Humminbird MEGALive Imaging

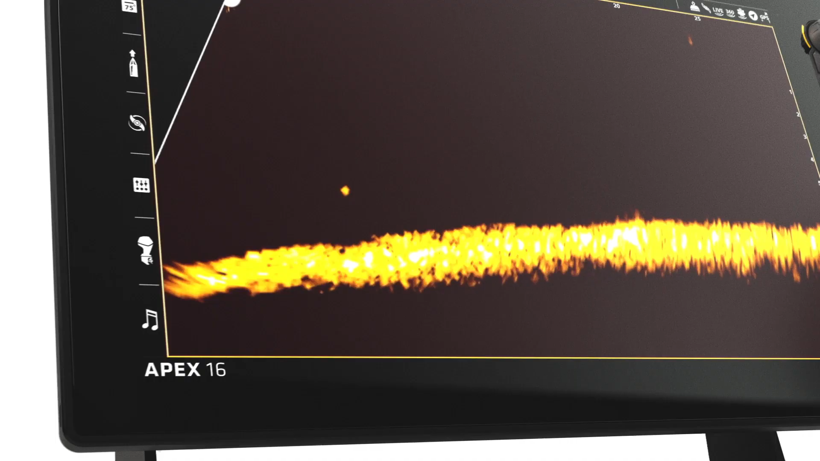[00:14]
new MEGALive imaging shows you what's below in real time with edge-to-edge clarity and no gaps in coverage,
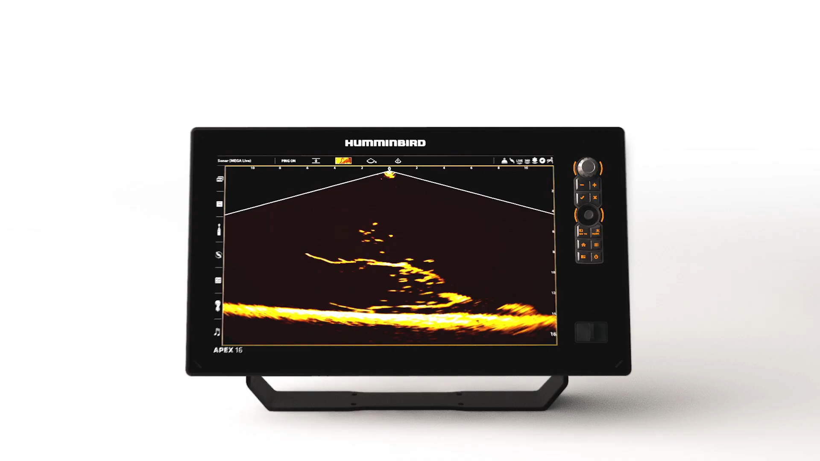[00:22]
all so you can turn must-watch detail into non-stop action.